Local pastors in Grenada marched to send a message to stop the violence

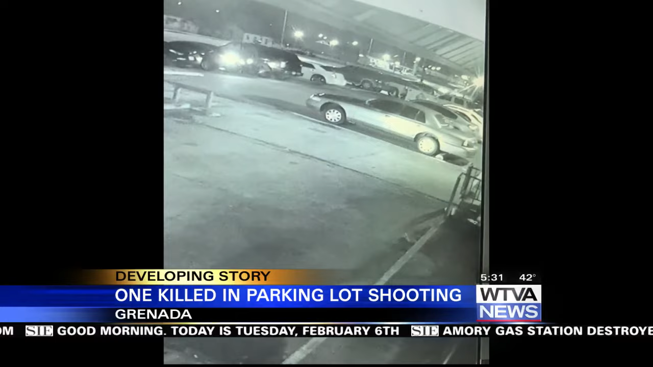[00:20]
However, we've been told that it is actually happening in the parking lot of the business next door.